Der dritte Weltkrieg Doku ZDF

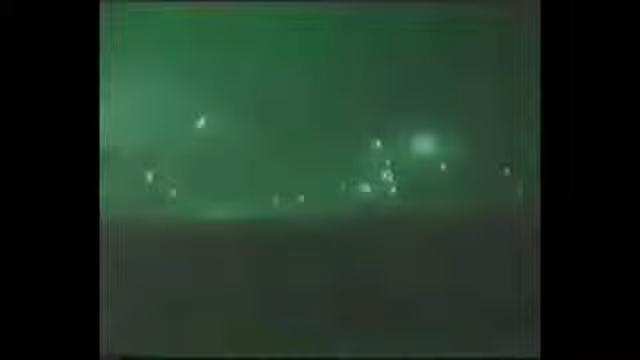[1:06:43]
Verzweifelt bemühen sie sich, Millionen Menschen gegen drohende Bombenangriffe zu schützen. Die Nächte werden von Anti-Luftraketen taghell erleuchtet.